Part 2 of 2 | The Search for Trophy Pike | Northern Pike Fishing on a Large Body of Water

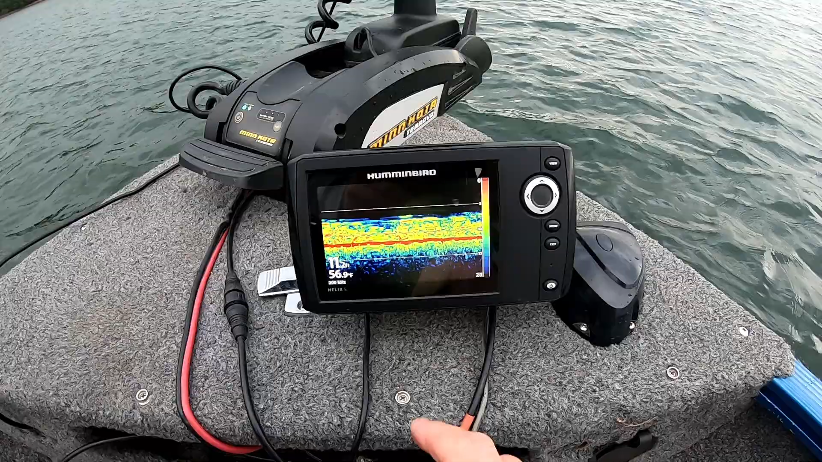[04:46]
and now we're in 11 feet maybe 12 you can see this
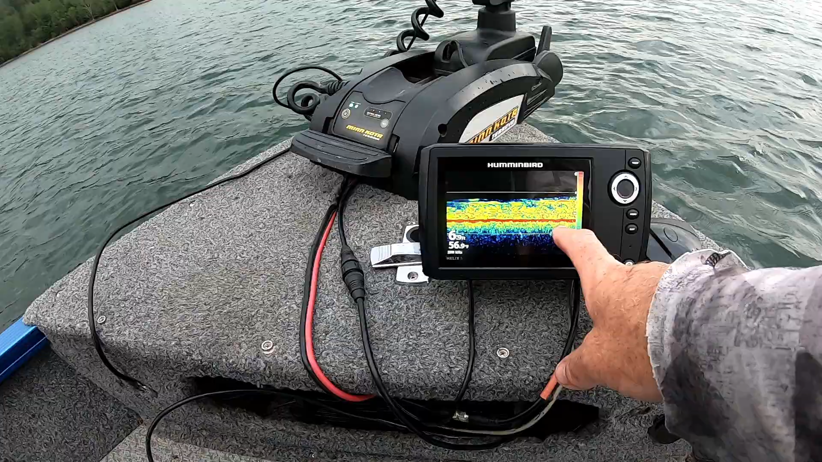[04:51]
dark red line is the bottom and then you can see the weeds right below us we got weeds all around us so i'm on spot lock and we're just casting around
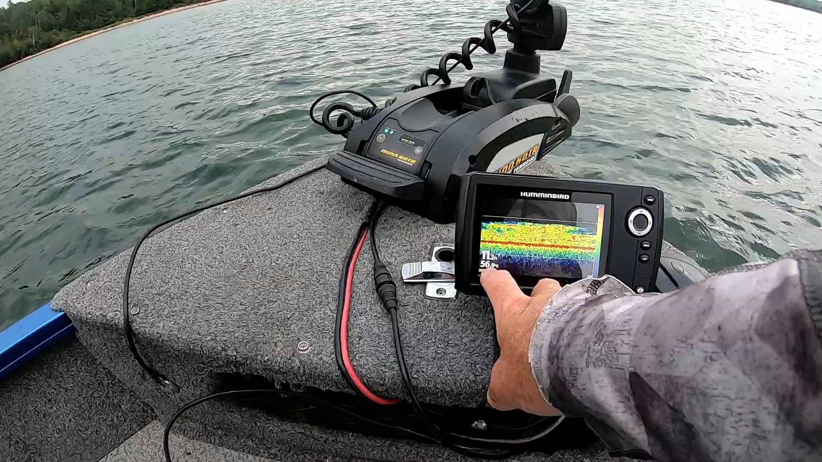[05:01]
you see the water temps cold 57 degrees